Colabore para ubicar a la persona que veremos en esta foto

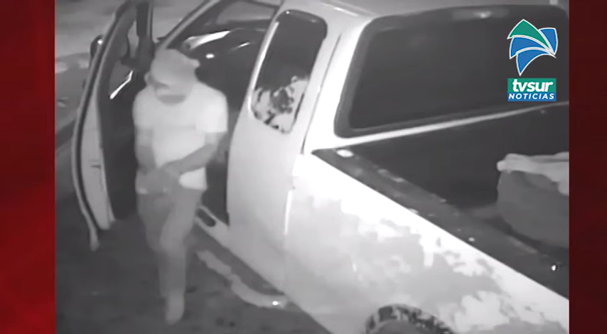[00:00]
La Delegación Regional de Pérez Celedón del Organismo de Investigación Judicial requiere la colaboración de los ciudadanos para identificar y ubicar a la persona y al vehículo que se observa en la fotografía, ya que son requeridos con fines policiales. Cualquier información que pueda brindar es indispensable que se comunique al teléfono 808-645 o al WhatsApp 88-00645 del Centro de Información Confidencial.